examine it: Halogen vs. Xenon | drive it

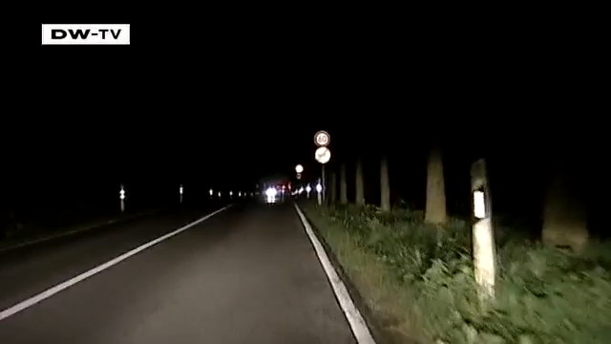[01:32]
The test driver says he immediately notices the uneven distribution of light on the road.